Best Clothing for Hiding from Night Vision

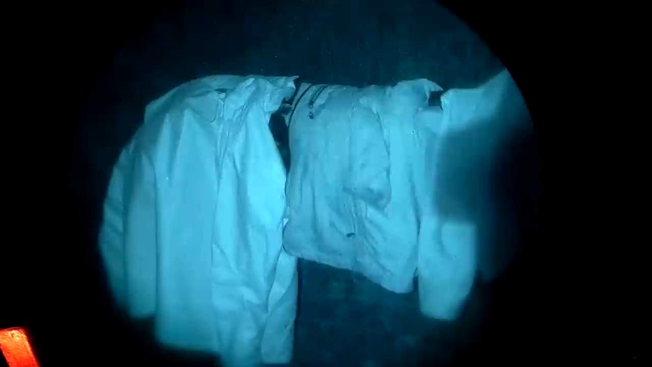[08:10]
It is a waterproof membrane jacket, which means that the outside layer is not waterproof,
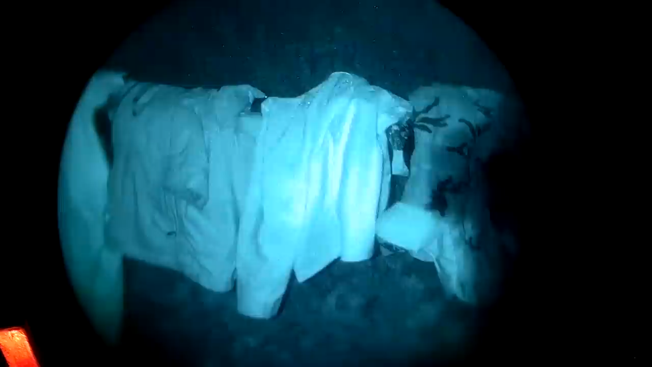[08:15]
but it will not get all the way through the jacket. And then for the heck of it, I threw in a hunting vest.
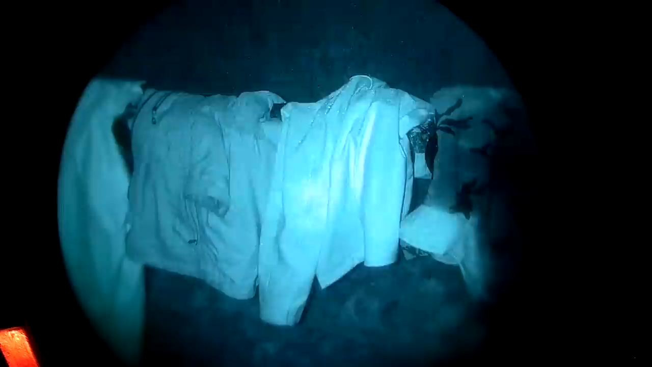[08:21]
Notice that the best performing was the outdoor research, and I'll sum up why in the outro. But the differential fabric on the vest, I find more interesting than all of that combined.
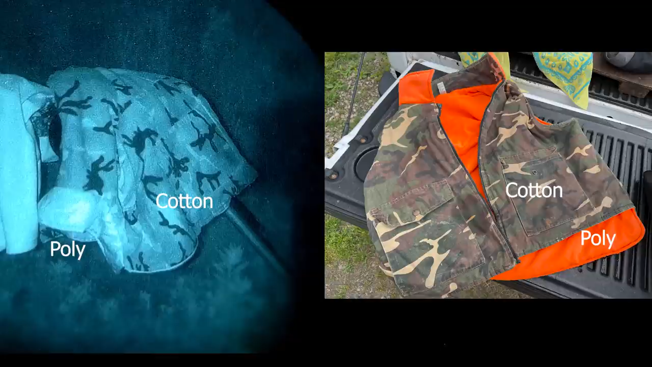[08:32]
Look how terrible that camo is. There are a few other things that I wanted to show you, like the towels I used to keep everything dry between the showers that were occurring.
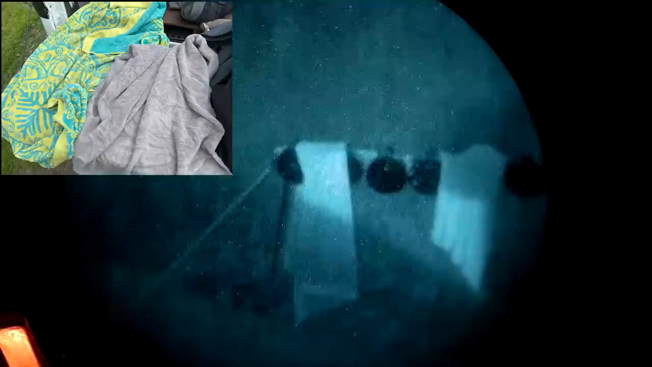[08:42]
Notice the pigments don't seem to matter at all. I also got this shot of my boots when I was returning the exact same spot every time to make sure I was getting a uniform shot. This is rubber. This is fabric.
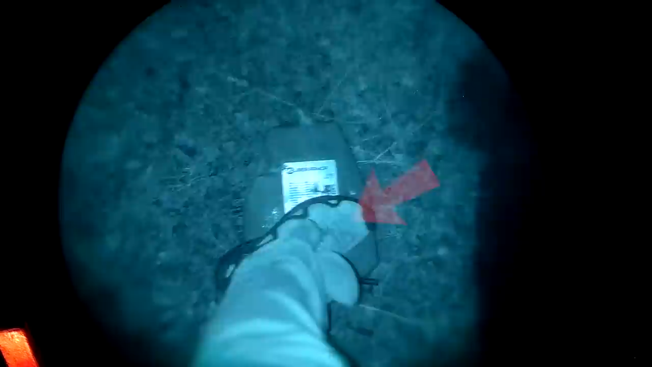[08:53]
I'm not sure what it is, but they suck. I definitely need to rub some mud on those.
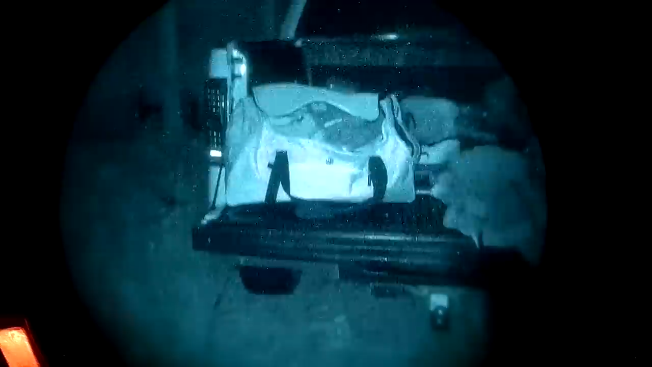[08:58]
And this is my nylon bag that I use to haul everything out there. You can see the Victos jeans poking out the top.
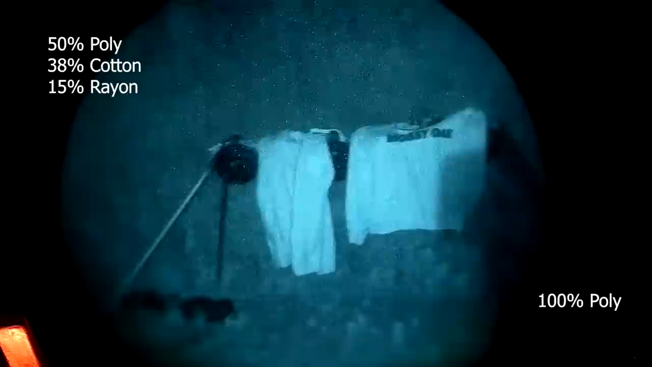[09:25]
While the cotton t-shirt performed the best out of all of the t-shirts, even against a black one, they still did not do well compared to some of the other products that we've looked at.